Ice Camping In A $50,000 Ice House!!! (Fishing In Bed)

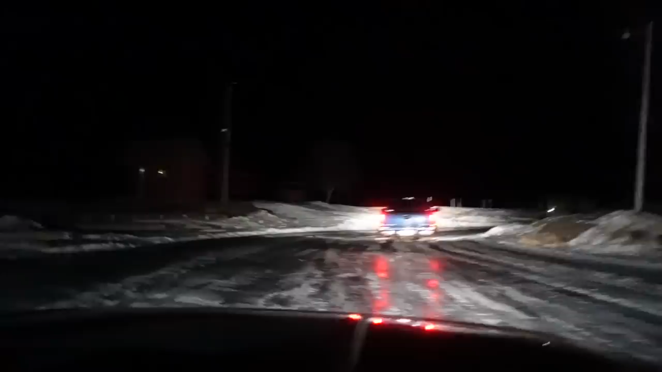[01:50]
Seatbelts are off. I've heard that is recommended when you're driving on ice. And windows cracked as well. Why are we following these jack wagons again?